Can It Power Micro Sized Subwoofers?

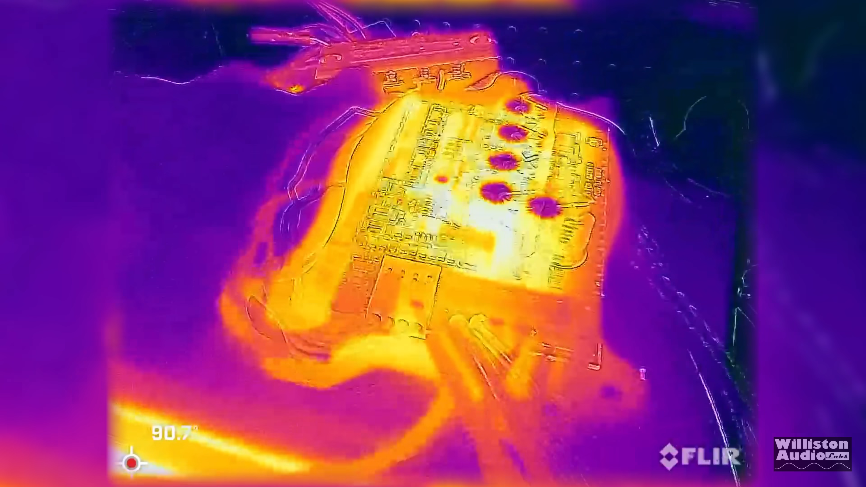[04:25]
So you need any more input to be able to get that full power.
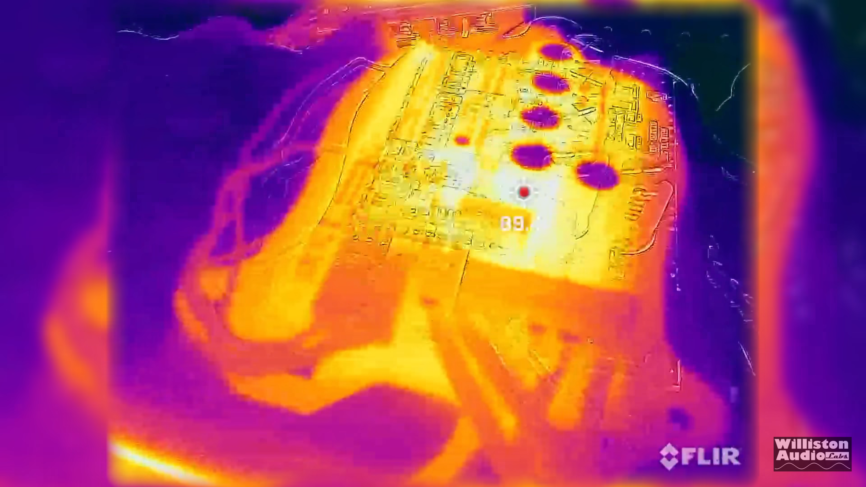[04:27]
Here is the thermals of the amp, which it didn't get extremely hot, which I was kind of impressed.